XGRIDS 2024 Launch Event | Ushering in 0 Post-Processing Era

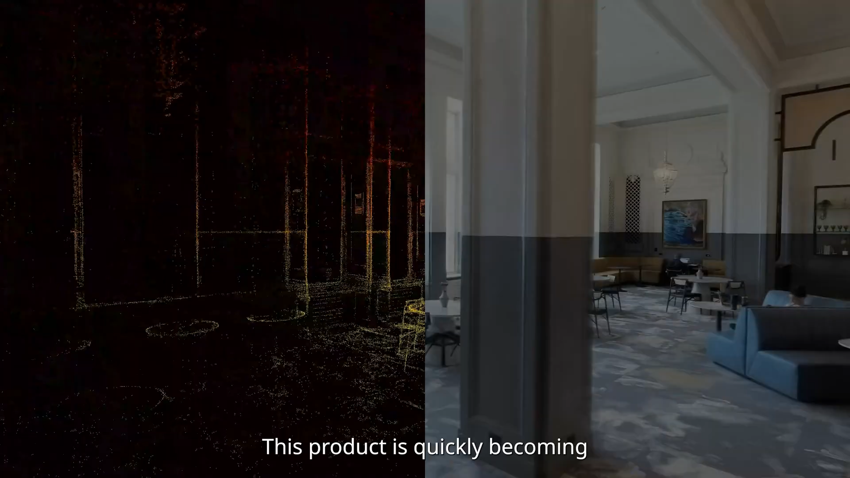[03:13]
This product is quickly becoming recognized as the next generation of 3D modeling.
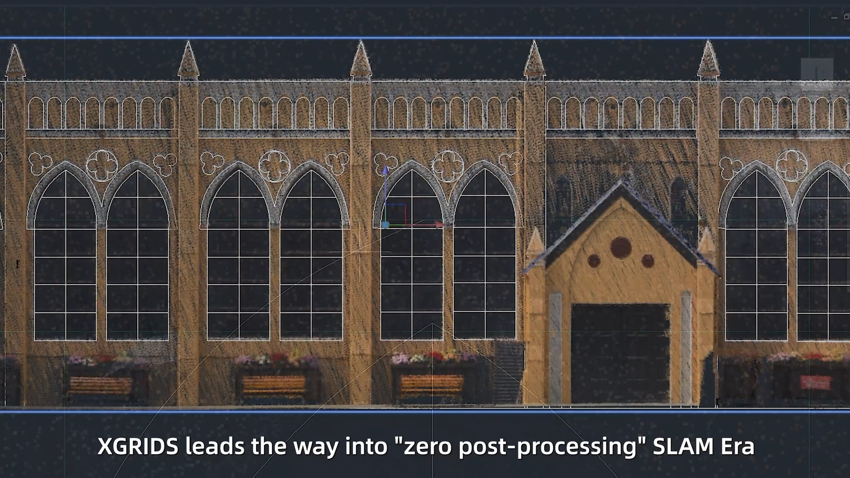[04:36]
Xgrades leads the way into zero post-processing SLAM era,
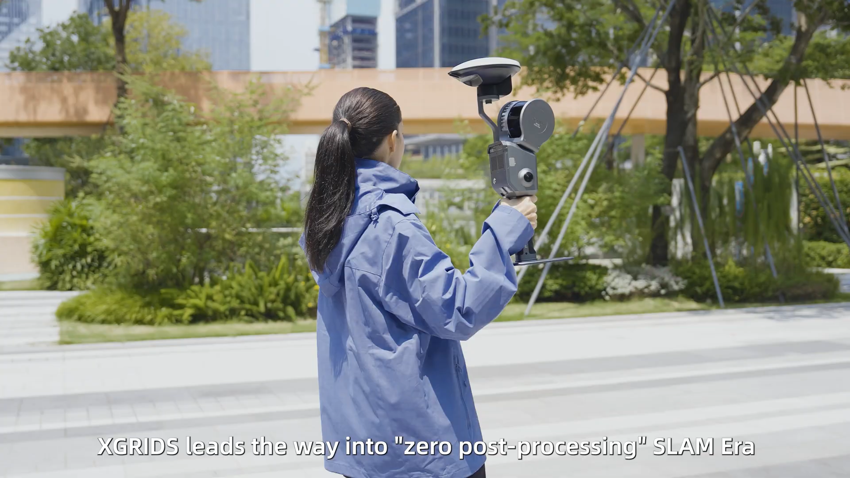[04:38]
pairing our high-precision RTK.
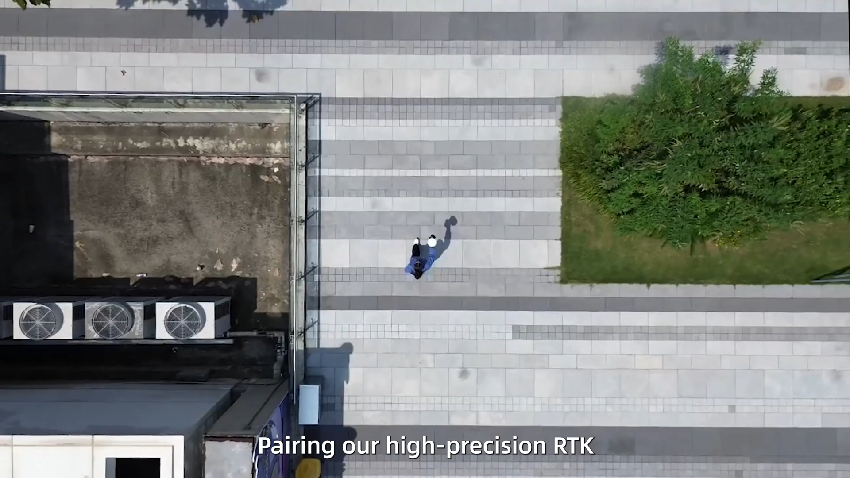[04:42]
L2 Pro outputs geo-referenced data in real-time with absolute accuracy up to 3cm.
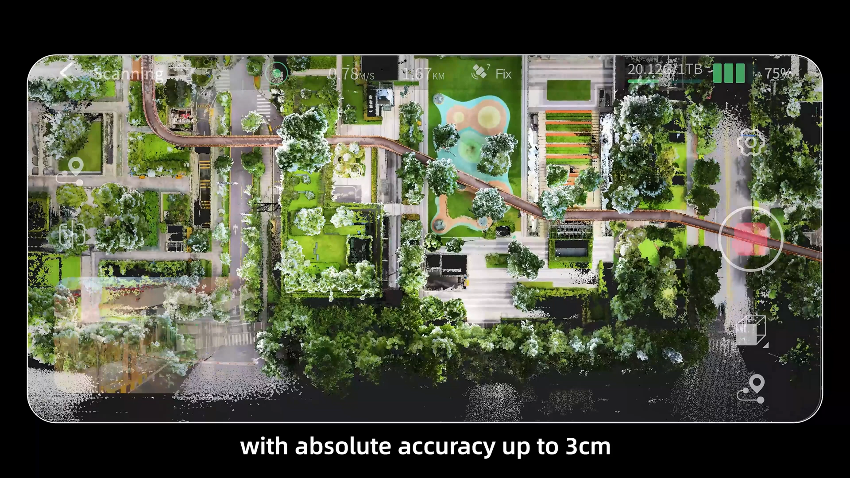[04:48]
The upgraded Lexo Go app provides instant accuracy reports.
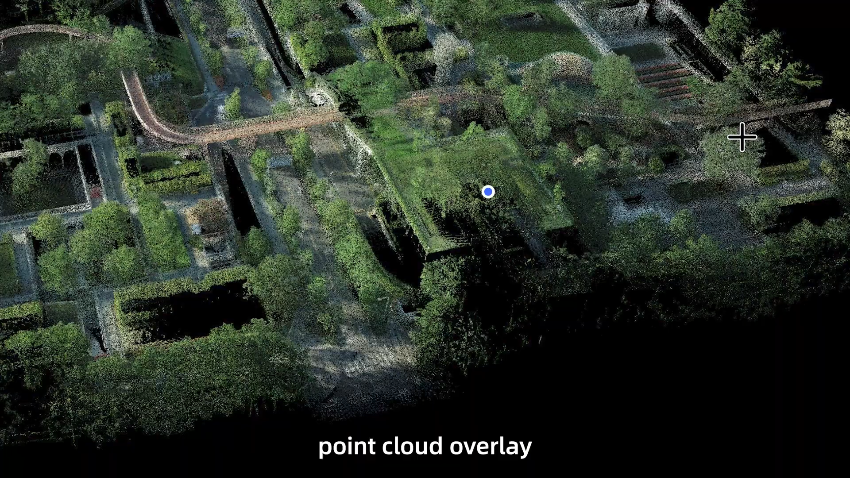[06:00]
measurement, clipping, registration, denoising and other functions.
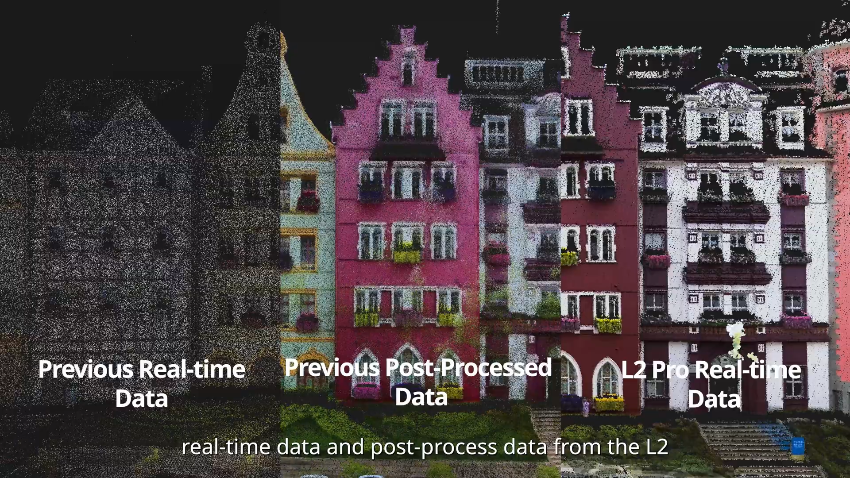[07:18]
real-time data and post-process data from the L2, and real-time data collected from the L2 Pro.
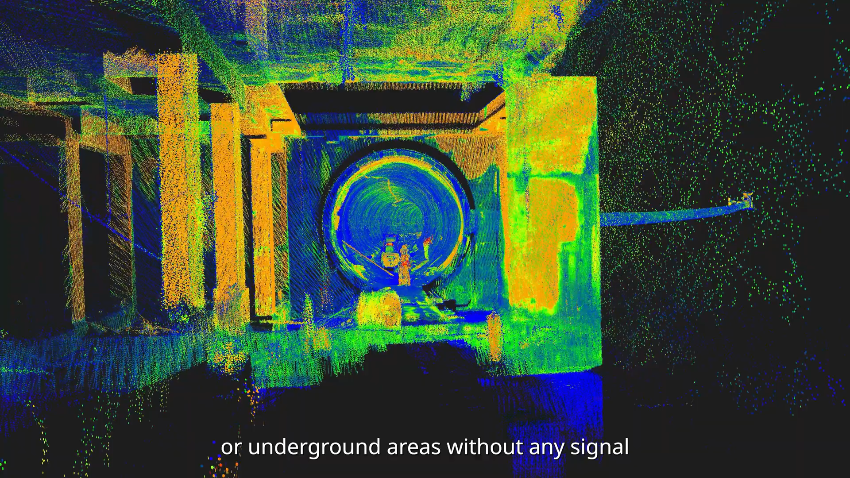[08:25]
dense forests or underground areas without any signal,
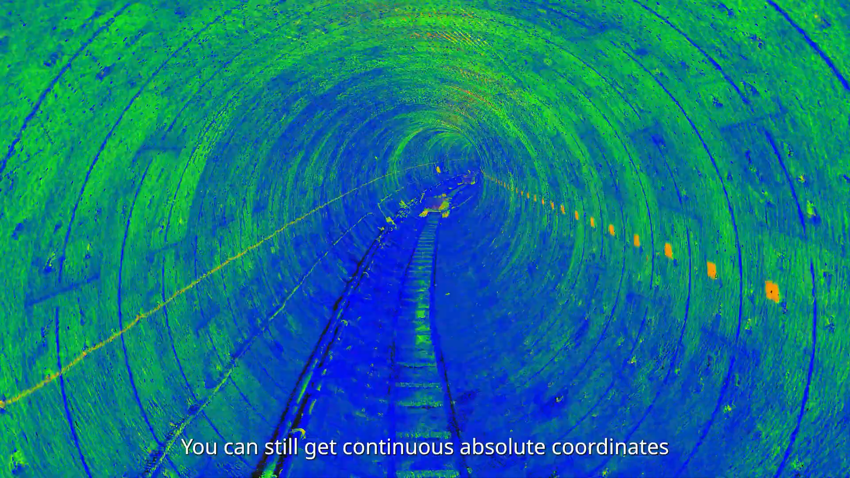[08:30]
you can still get continuous absolute coordinates within a range of 100 meters. We have gone through strict testing on the L2 Pro in 18 different scenarios worldwide,
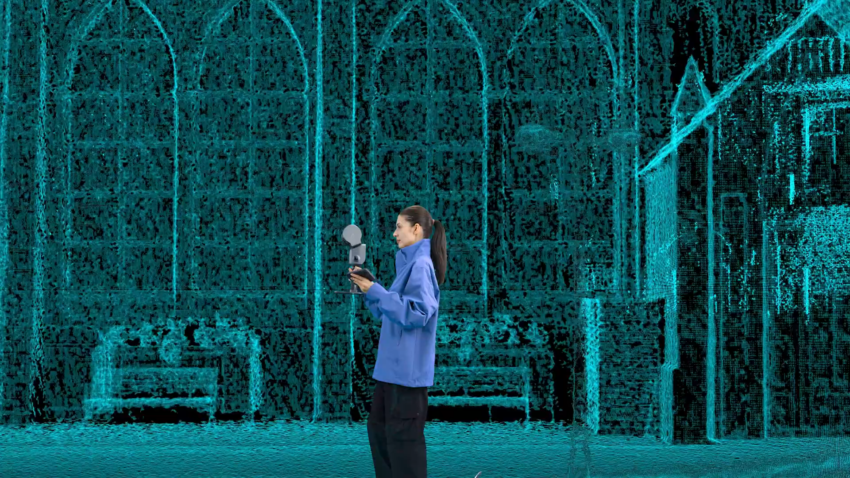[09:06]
Now, if the real-time data from the L2 Pro is usable, we'd expect more from its post-process data. To achieve this, we have equipped the L2 Pro with Lysol Upsample,
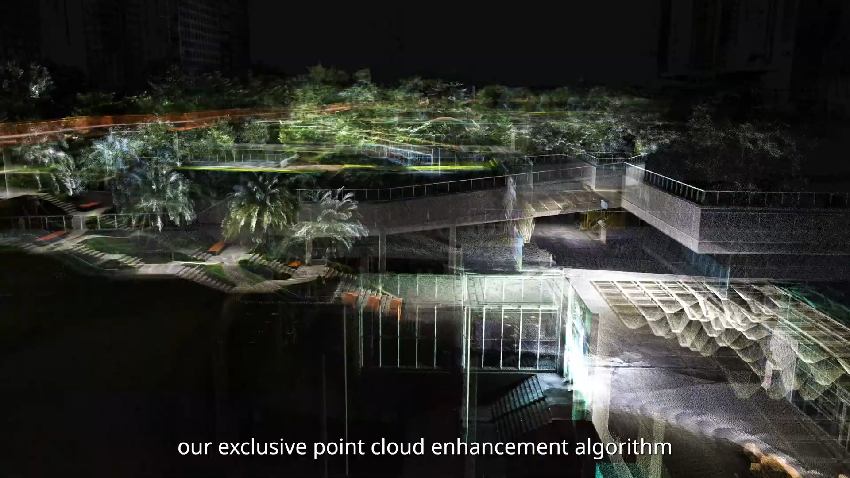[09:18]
our exclusive point cloud enhancement algorithm.
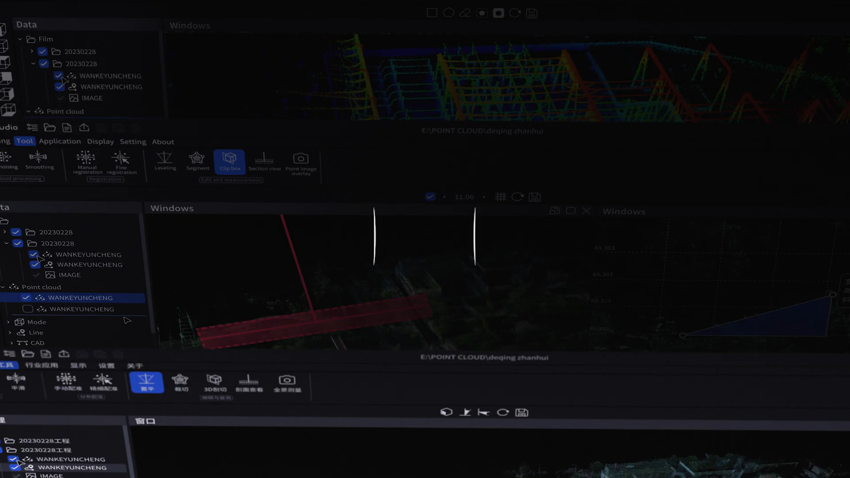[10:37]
Our intelligent point clouds processing software, Lysol Studio, has gone through a major update with version 3.0.
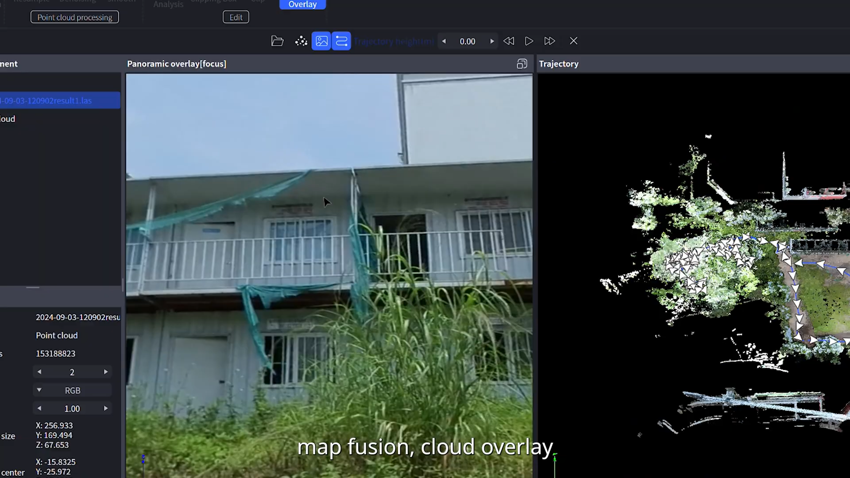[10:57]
cloud overlay, registration, denoising, measurement, and cropping.
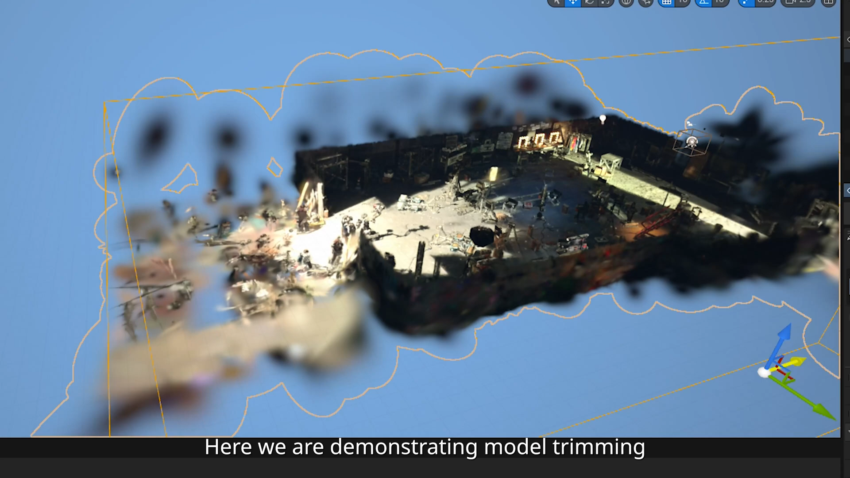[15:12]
Here we are demonstrating model trimming and relighting in Unreal Engine,